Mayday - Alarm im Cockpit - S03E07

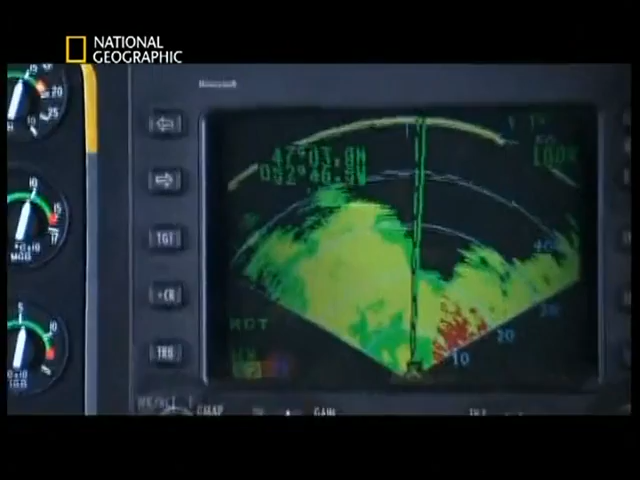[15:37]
Alles in Ordnung, Anzeige grün. Flieg weiterhin durch. Die Farbe grün auf dem Wetterradarschirm bedeutet Regen, der aber nicht stark genug ist, um eine Gefahr darzustellen.